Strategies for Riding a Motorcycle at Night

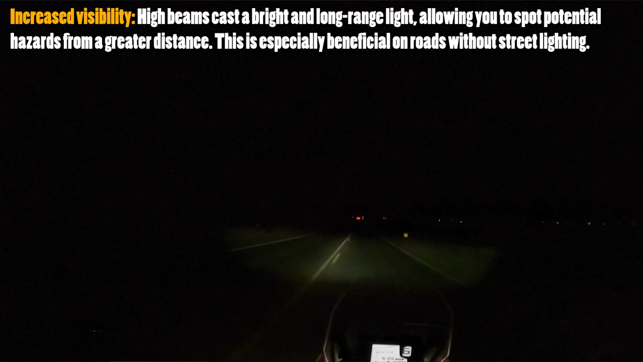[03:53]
Um, I use high beams all the time. Um, I don't want to be blinding anybody, but high beams will actually just definitely kind of get it out there. So you can see it so much more. And it's not just right in front of you. You're actually seeing more of a wider angle. So if you do have an animal on the side of the road that you wouldn't have seen with a low beam, you can now make some adjustments when it comes to planning your ride and making sure that we're doing everything,